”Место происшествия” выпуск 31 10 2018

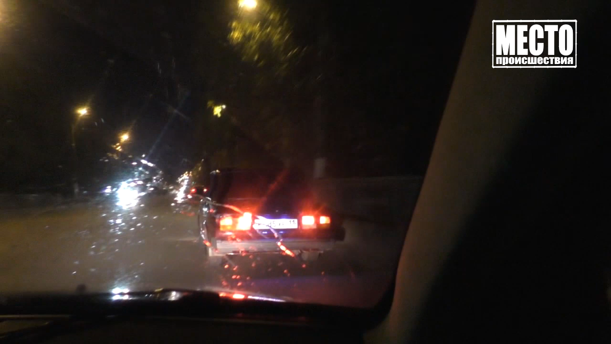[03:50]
Общественники передали сотрудникам ДПС информацию об экстремальном стиле езды водителя Жигулей Машину остановили на путепроводе по улице Московской Водитель Вячеслав признал, что ехал отнюдь немедленно
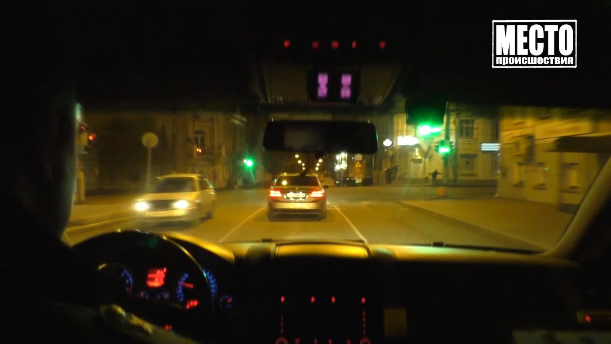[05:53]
Еще одного любителя сумрака сотрудники ДПС остановили на улице Преображенской